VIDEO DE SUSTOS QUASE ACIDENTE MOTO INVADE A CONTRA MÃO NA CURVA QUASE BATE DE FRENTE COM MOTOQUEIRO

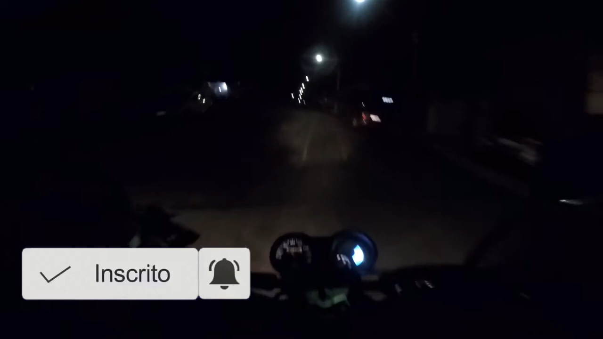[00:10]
de muita utilidade esse tipo de sensor, né? Que avisa o motorista que a gente tá passando no corredor, né? Que tem algum outro veículo na lateral dele muito próximo.
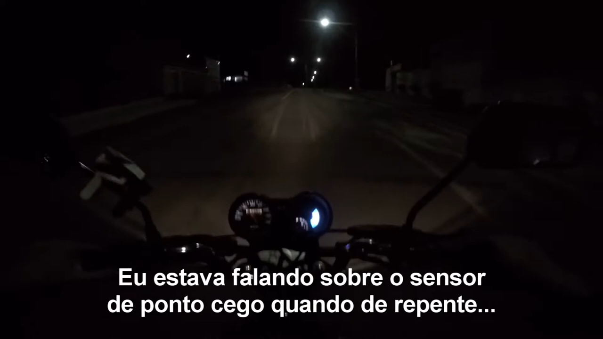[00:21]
Então vocês viram que eu estava mais ou menos o que? Um metro de distância do carro. O carro já avisou, né? Oh, caramba, cara do céu.
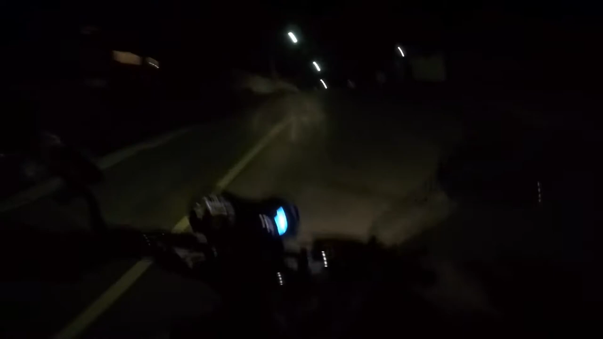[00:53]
Esse sistema aí de quase ter caído no chão não avisa não, tiozão. Ai, caramba, tiozão. Vocês viram aí?
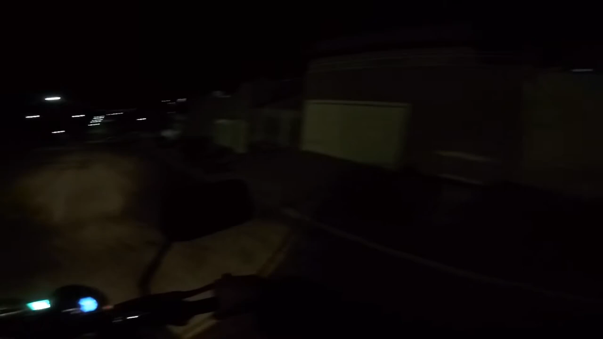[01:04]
Falando de um assunto, eu quase caí, tiozão. Mas vai pro X-Racing esse susto aí. Ai, caramba.
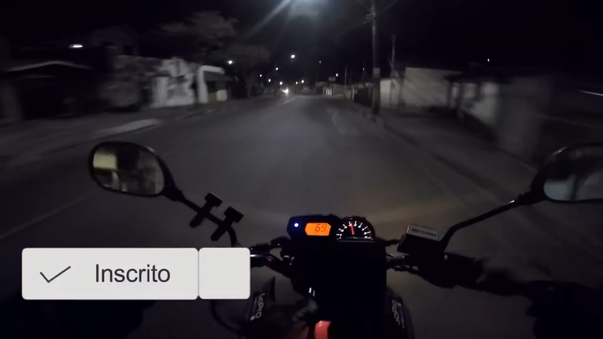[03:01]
Mano, a sorte que eu tava atento. Eu vi que ele tava vindo pro meu lado, eu já pá, joguei no canto. Que susto, mano. Esse vai pro X-Racing. É nóis.